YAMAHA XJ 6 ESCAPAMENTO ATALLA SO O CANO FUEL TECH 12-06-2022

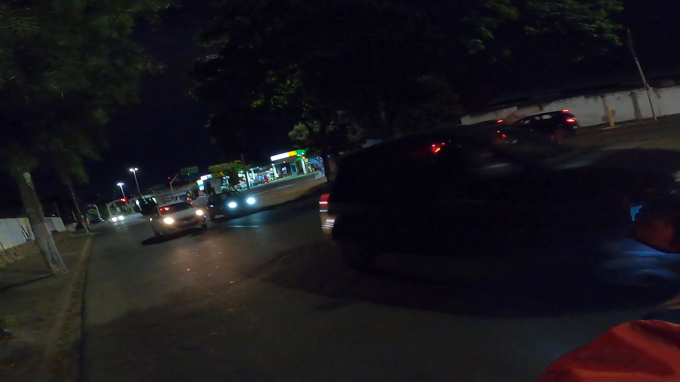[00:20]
Ai cacete O cara da bike
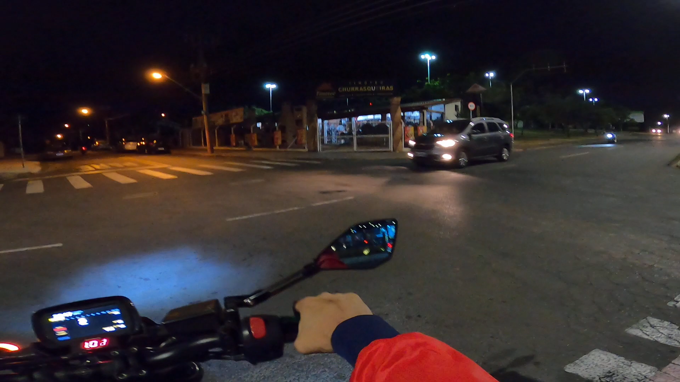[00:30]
O cara da bike, o cara da bike
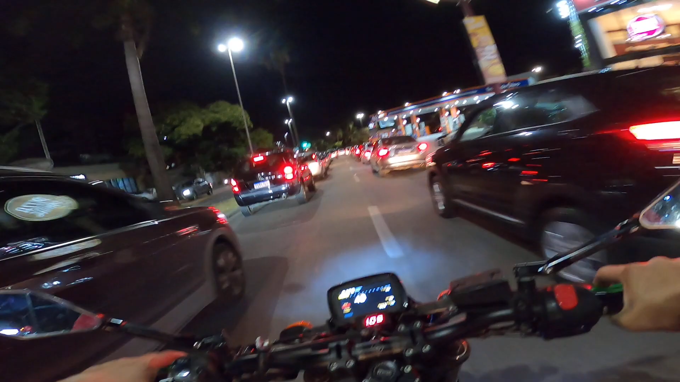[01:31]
loja da Souza Lima Muito louco o negócio, hein Como é que pode, né Caralho Para onde que ele vai Não vai Não vai Valeu, valeu Mercedes Não,
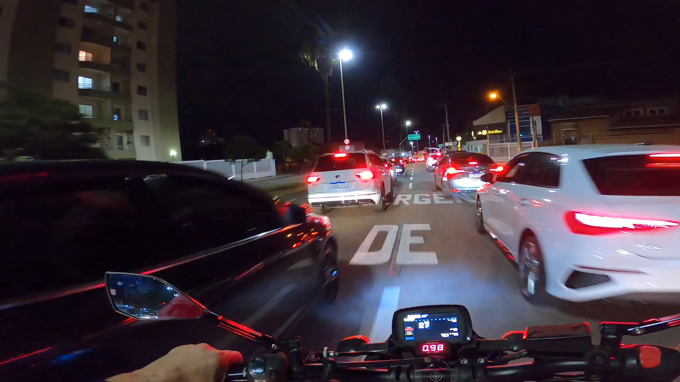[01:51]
Audi Olha lá Perigo Entendeu Não vou falar que o cara da moto Não vou falar que o cara da moto não tem a preferência Mas ele tem que prestar atenção no cruzamento
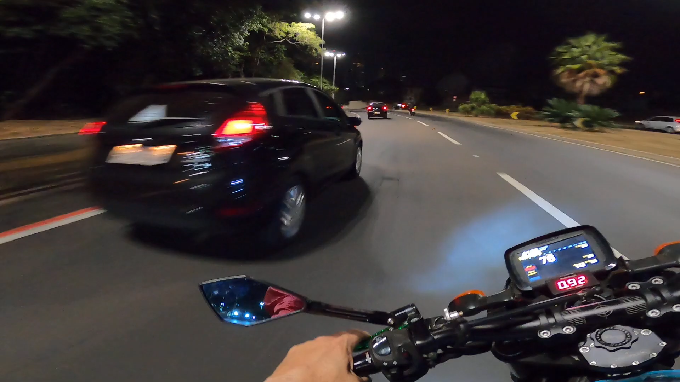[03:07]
Au, au, au Au, au Radar 60 por hora Então é isso,
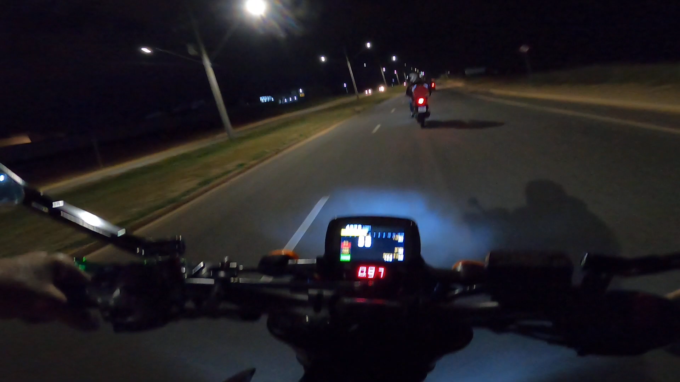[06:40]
O bagulho anda que nem uma flecha mano, vai
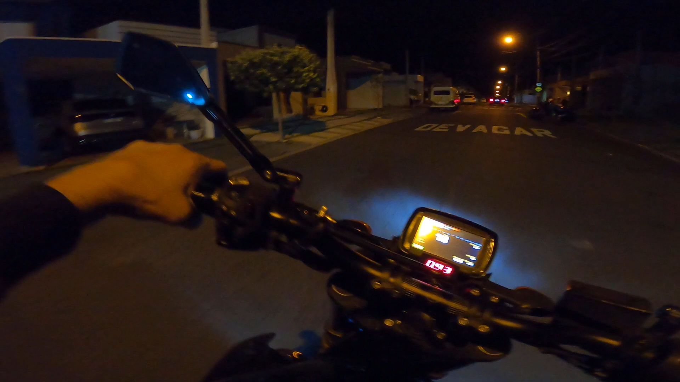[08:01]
30 km por hora A velocidade permitida No condomínio É isso aí Boa noite Boa noite